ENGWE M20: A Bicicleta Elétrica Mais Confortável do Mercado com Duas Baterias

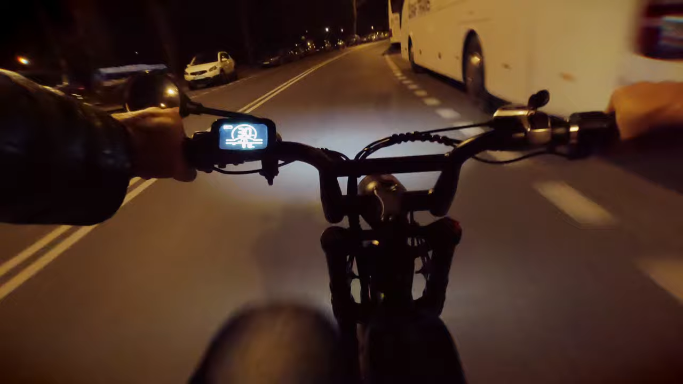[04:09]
Para acender ou apagar o farol, basta usar o botãozinho que está no lado esquerdo do guidão junto com a buzina.
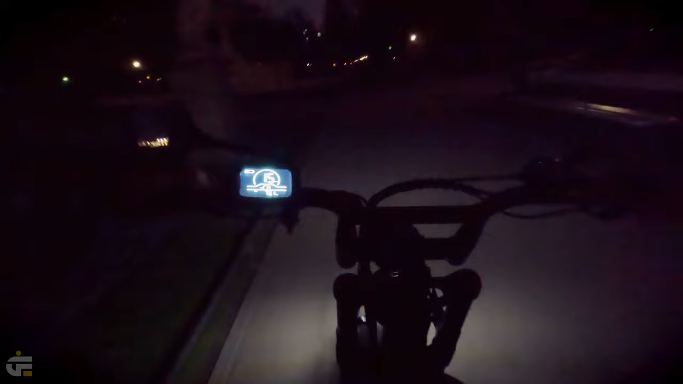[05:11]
Não seria legal ter um jeito de desligar também. Mas uma coisa que me incomoda muito é o fato de não ter nenhuma informação no monitor dizendo se a luz está acesa ou apagada.